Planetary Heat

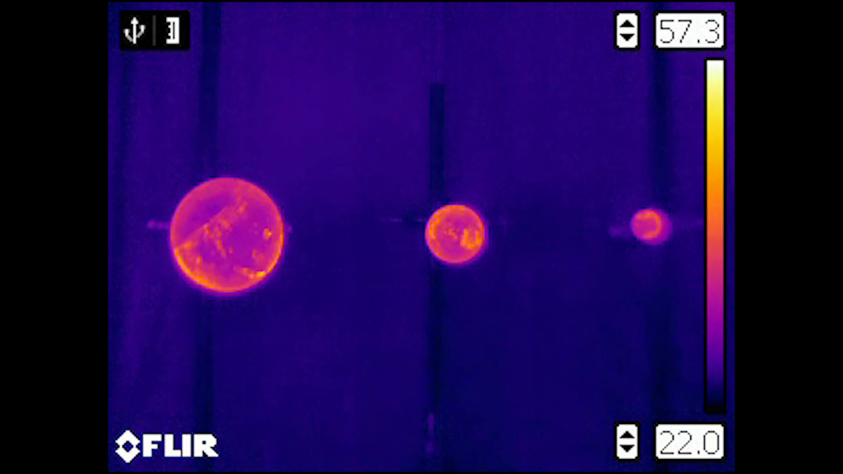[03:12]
Note that all the three spheres show up at the same high temperature as expected. Let's check your understanding with a prediction regarding what is going to happen in the demonstration.
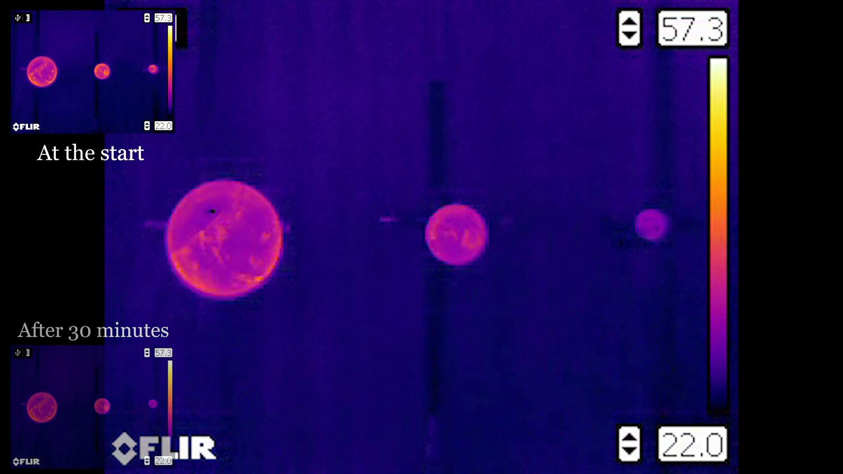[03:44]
watch the sphere slowly cool by emitting infrared radiation. There is also some conduction due to the air.
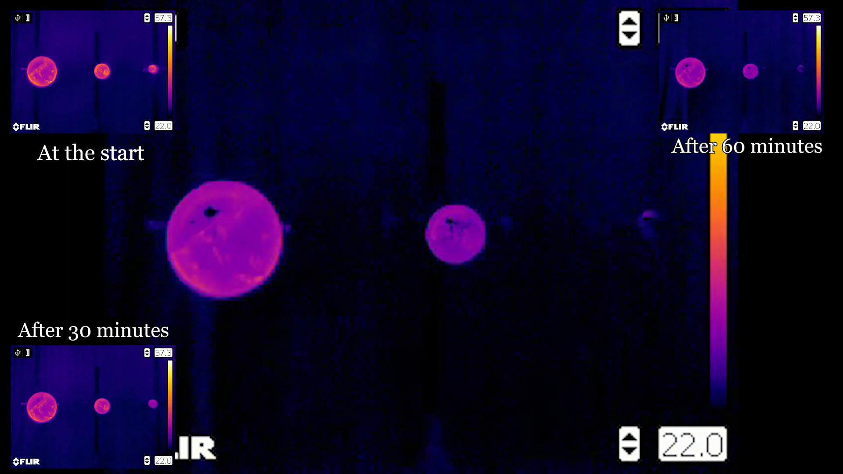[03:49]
Note that the smallest sphere has cooled considerably while the two larger spheres are still quite warm.
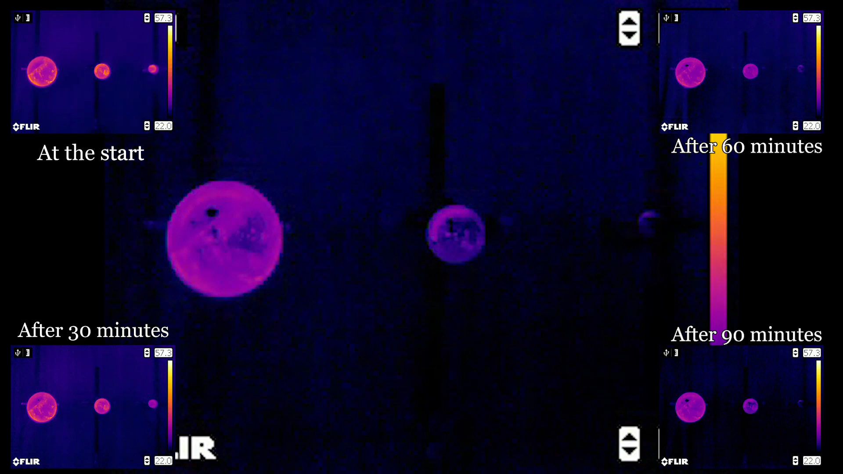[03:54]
A little later we can see that the two inch sphere is considerably cooler than the four inch sphere. The large sphere started with the most heat energy because of its volume.